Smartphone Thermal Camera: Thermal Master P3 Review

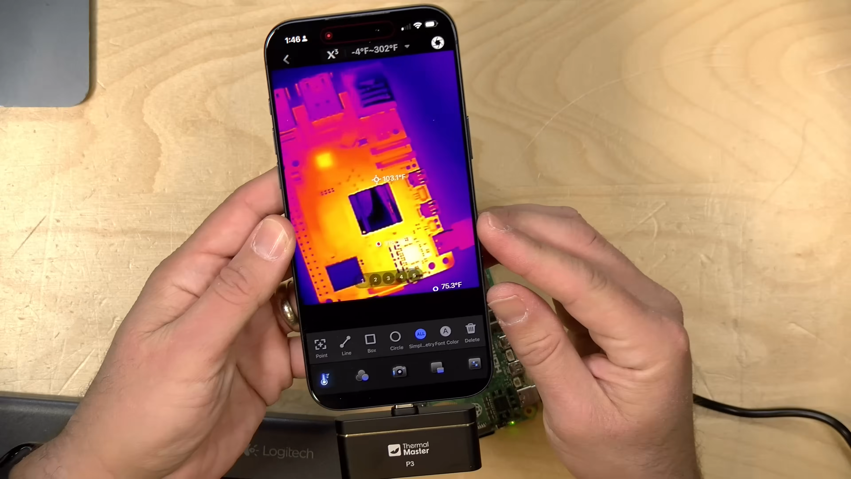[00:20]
It does much better closer in than it does with larger landscape kinds of thermal photography.
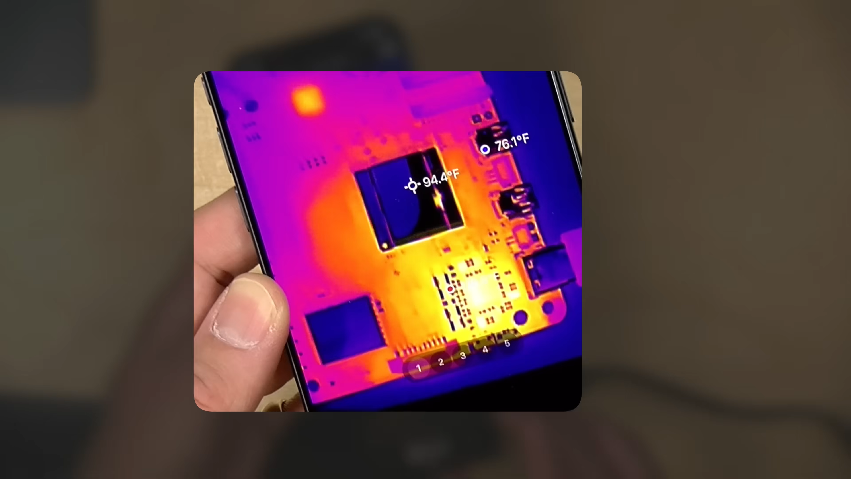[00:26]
On screen: spot 94.4°F
So you're not going to be using this out in the woods looking for animals or whatever.
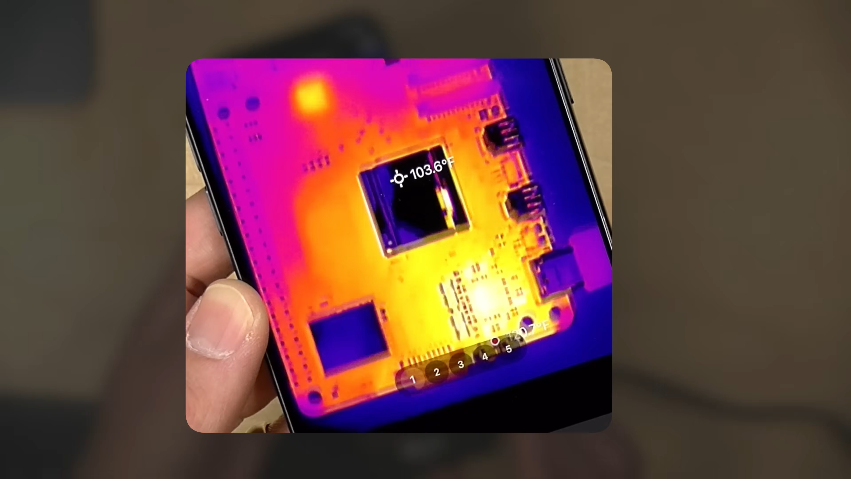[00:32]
On screen: spot 103.6°F
But if you wanted to inspect something close in like an electrical panel or a Raspberry Pi like I'm doing here,
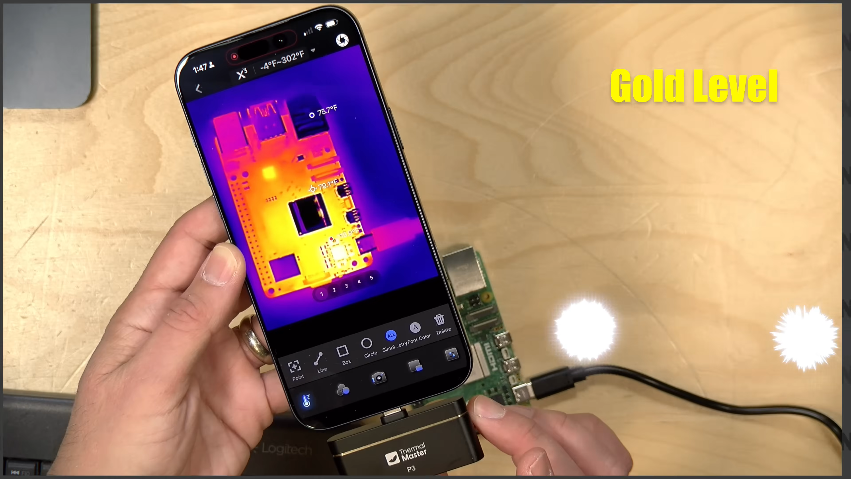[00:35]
this might be pretty useful for that. You can actually get in super close here and
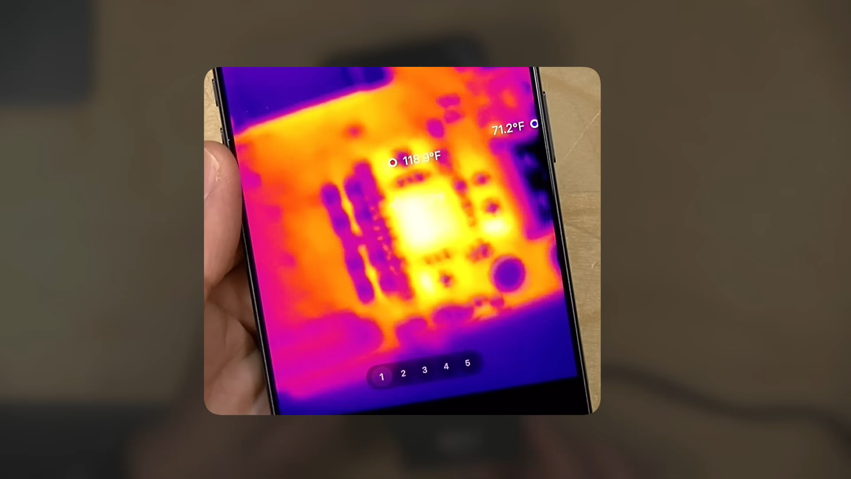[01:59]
So as we get in closer to our Raspberry Pi here, I can turn the dial and get a better look at the component that I'm trying to get to.
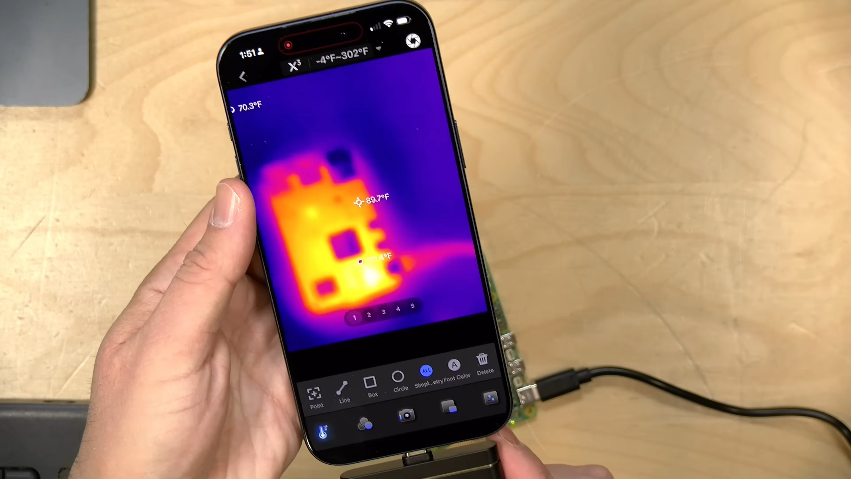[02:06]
On screen: spot 89.7°F
And then of course, if I go back out, it gets blurry again, but I can just turn the focus ring back to get a clearer image.
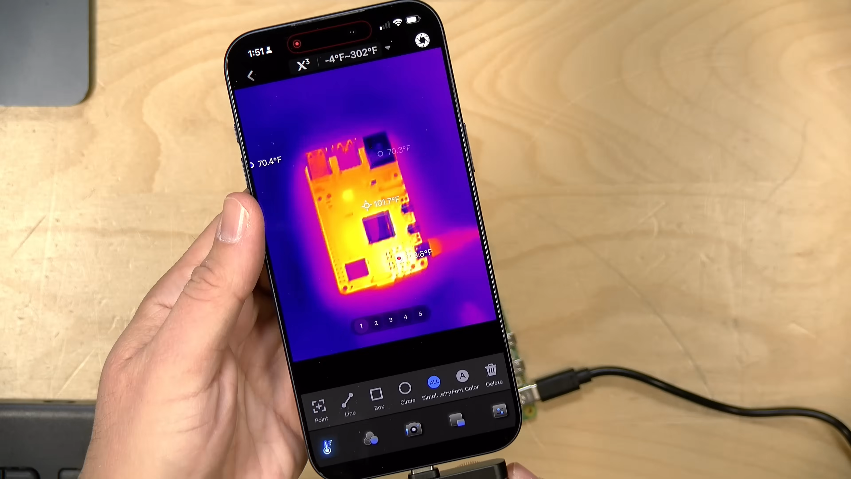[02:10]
Again, I found this doesn't work well when you're pointing it out at a room or something.
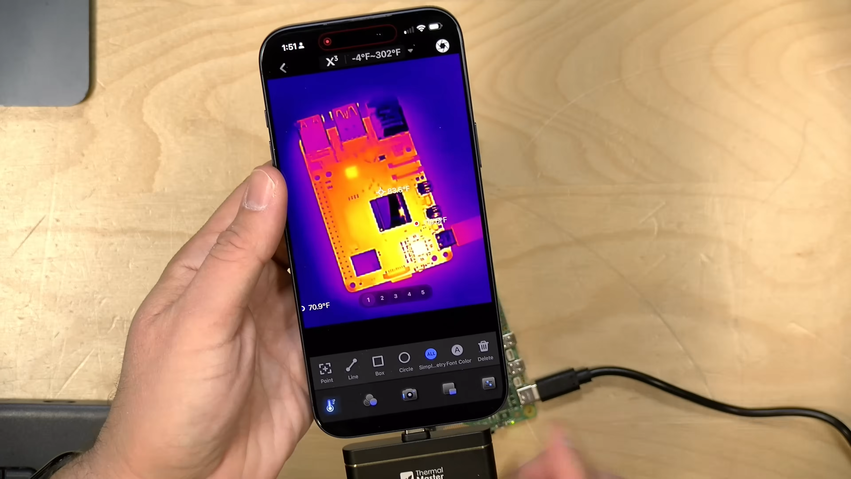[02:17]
You definitely need to get in a little bit closer for the best results here.
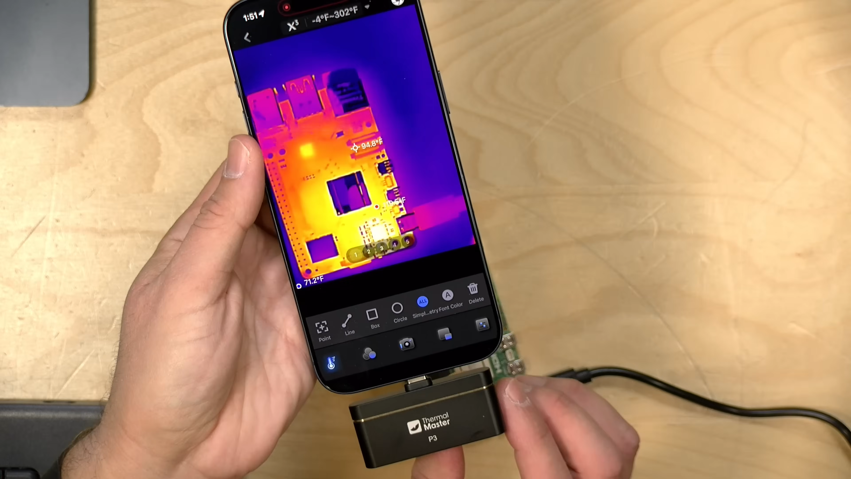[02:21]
And that's because the sensor on this is very, very tiny. As you can see, the lens there is very, very small compared to my iPhone camera lens.
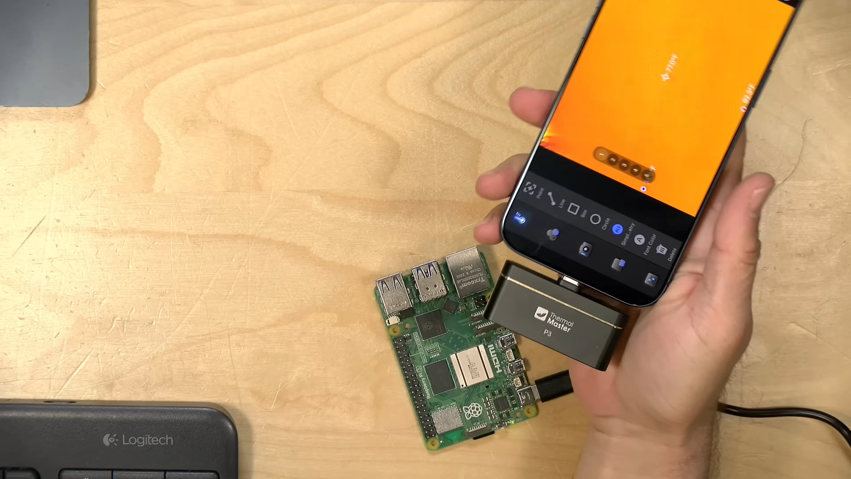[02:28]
The result here is that this shoots video or pictures at a resolution of 256 by 192 native.
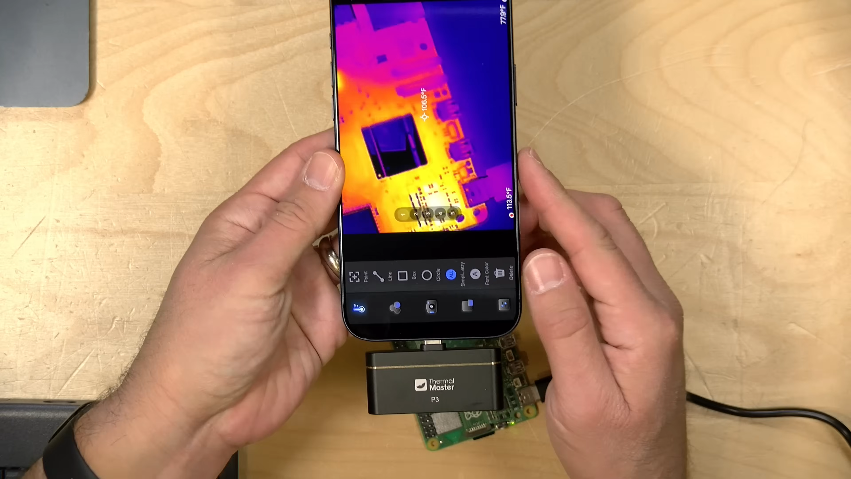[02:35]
What they do have on here is this X3 feature that's enabled by default.
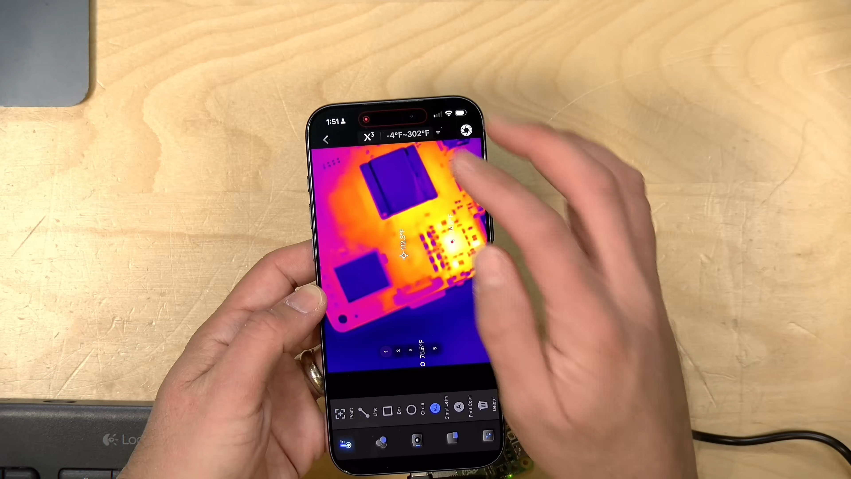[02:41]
When this is activated, it does use some AI enhancements to give you a slightly better resolution, which is 512 by 384.
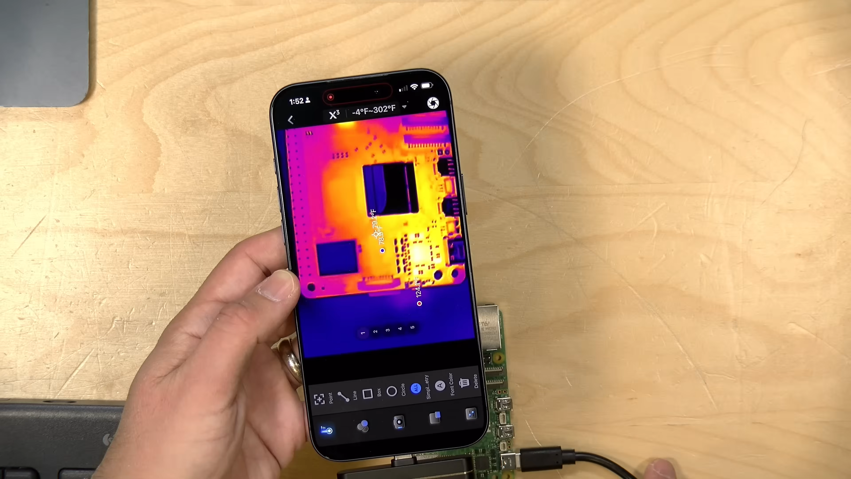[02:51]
But either way, these are super low resolution. So if you want detail, you're going to have to get that camera in close to get it.
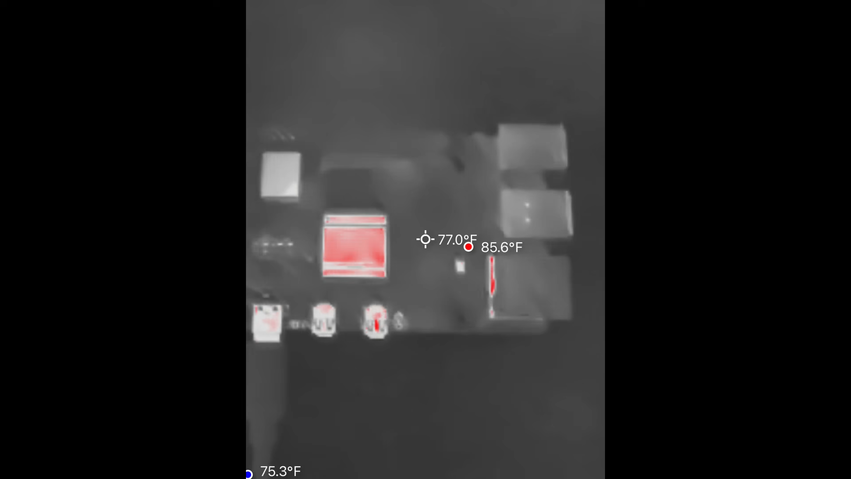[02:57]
On screen: spot 77.0°F, max 85.6°F, min 75.3°F
Now you can record video on this.
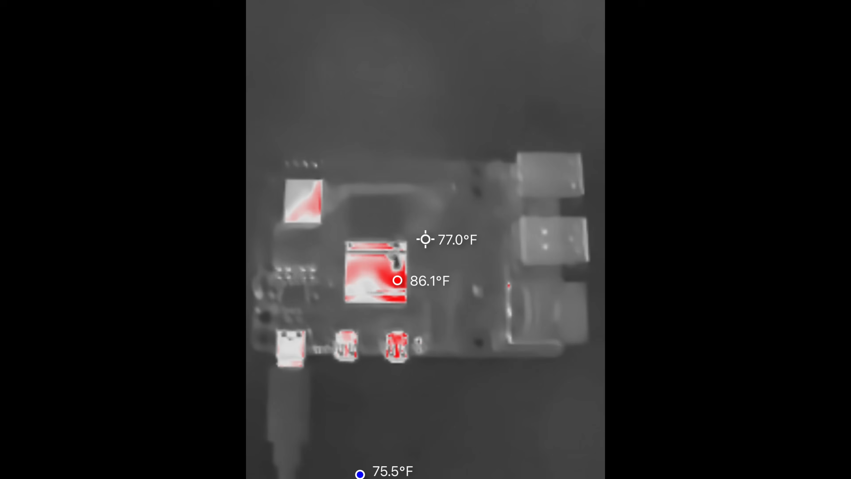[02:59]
On screen: spot 77.0°F
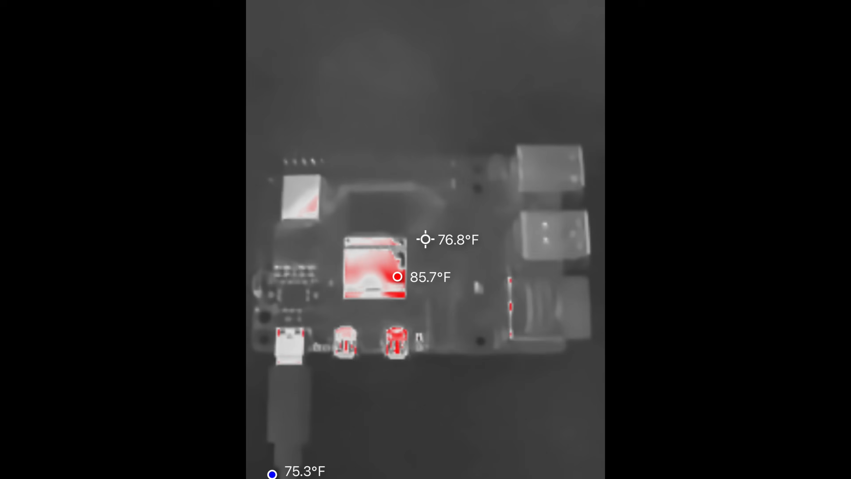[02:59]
On screen: spot 76.8°F, max 85.7°F, min 75.3°F
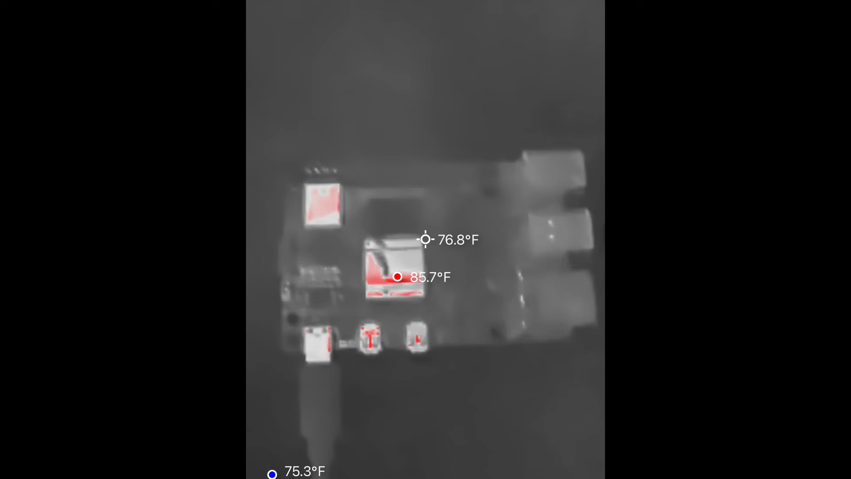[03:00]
On screen: spot 76.8°F, max 85.7°F
This is a shot of my Raspberry Pi booting up a little bit earlier. You can see the components heating up as things come online.
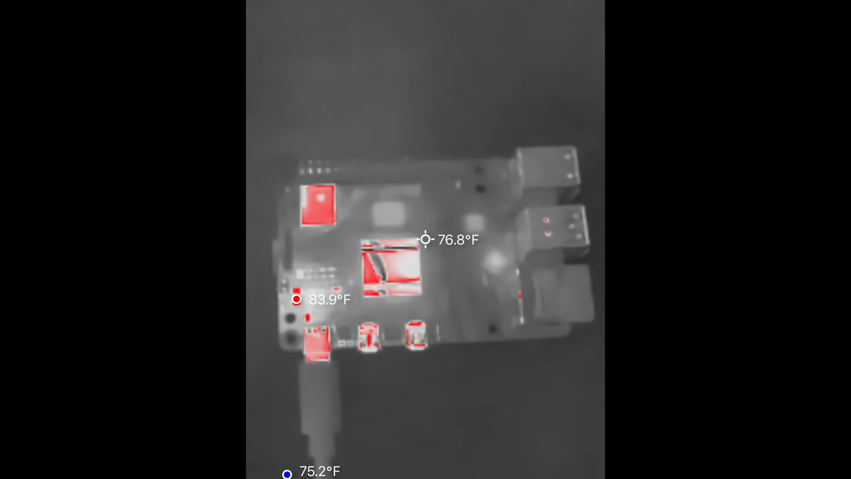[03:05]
On screen: spot 76.8°F, max 83.9°F, min 75.2°F
And what you'll see on the far left there is the SD card heating up too.